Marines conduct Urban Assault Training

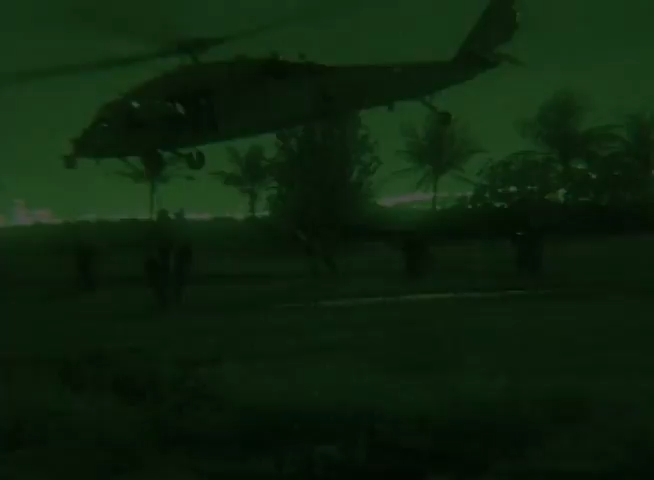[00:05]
Using the cover of darkness, Marines and sailors of the 31st Marine Expeditionary Unit's Force
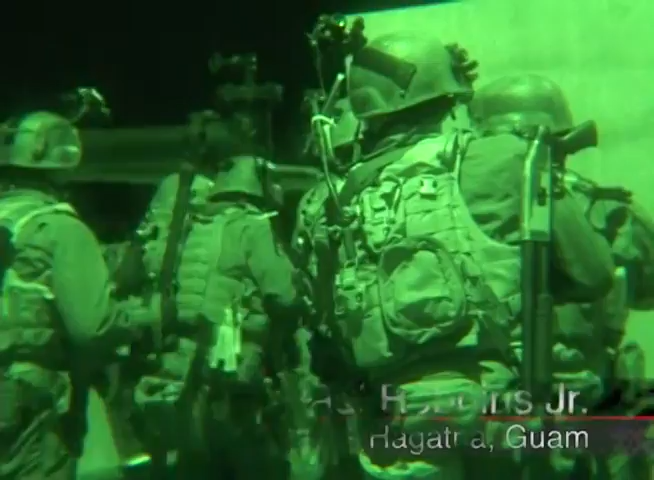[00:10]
Reconnaissance Platoon insert by MH-60 Black Hawk helicopter to assault an urban facility in the city of Hagatna, Guam. The unique characteristics of Hagatna provide a sense of the unknown that raises the value of training for the Marines.
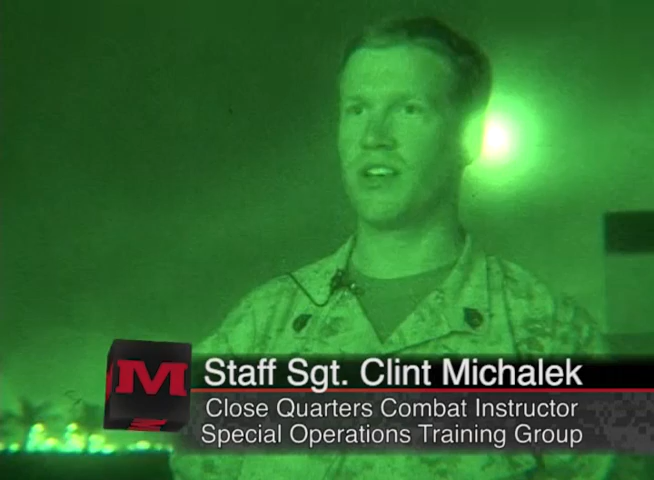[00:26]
Locations like this are a lot better because these guys don't have any familiarization with the area,